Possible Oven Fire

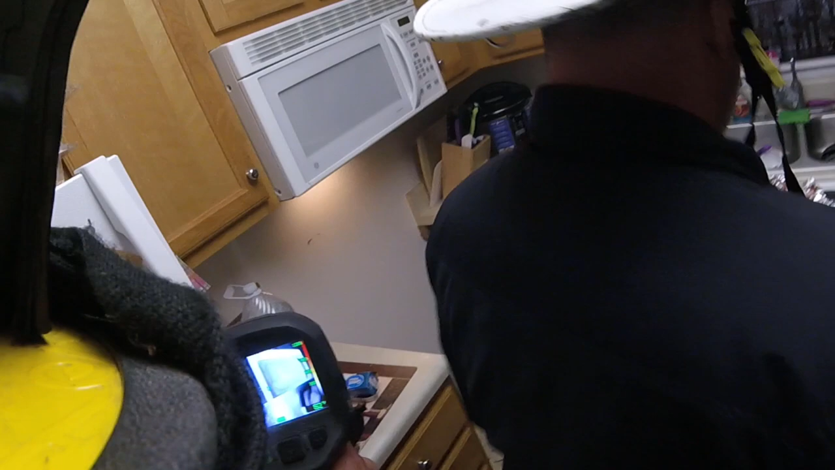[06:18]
I mean I got like 93 right there on the end, right inside of it.
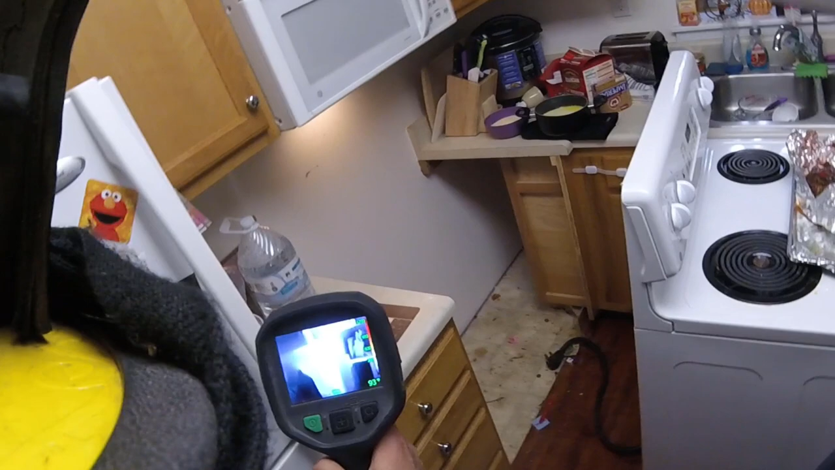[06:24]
Which is not, do the bottom of the high 80s. Yeah. That's much right there somewhere.
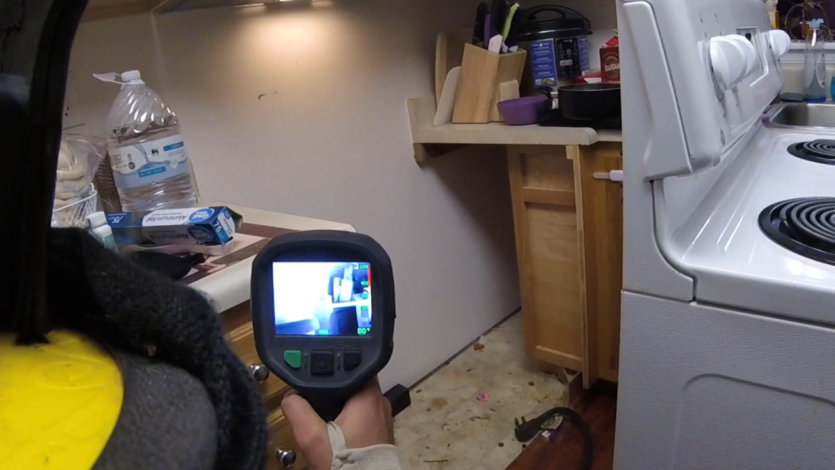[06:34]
I saw a 137 in there somewhere. Right there.